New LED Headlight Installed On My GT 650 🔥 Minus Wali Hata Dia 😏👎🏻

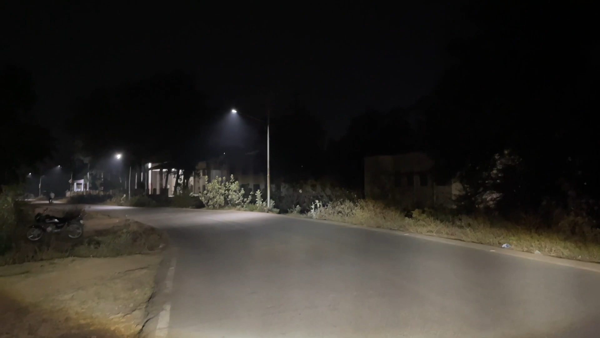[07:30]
देख पार हो तो अभी तो ऐसे समझे नहीं आ रही होगी आगे बिल्डिंग है अभी लोग बीम में है और अब मैं डालूँ है इसको हाई वीम में पहले चक्चा निकल जाए फिर उसके बाद आप